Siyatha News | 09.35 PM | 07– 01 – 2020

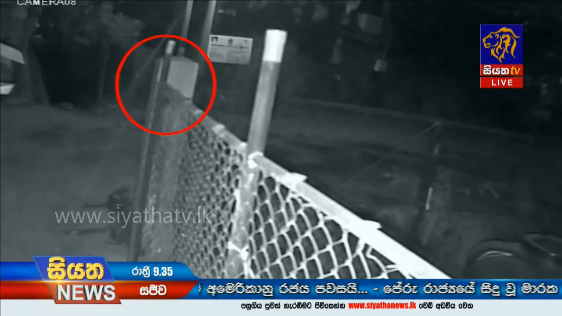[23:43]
බලංගොඩ නගරයේ පාපෙදි අලුත්වැඩියා කරන ස්ථානයකට ඊයේ රාත්‍රිය ඇතුළු වූ පුද්ගලයෙකු එම වෙළඳසැලෙන් පාපෙදියක් සොරා ගන්න ආකාරය අසල සවිකර තිබූ ආරක්ෂිත කැමරාවක මෙලෙස සටහන් වී තිබුණා.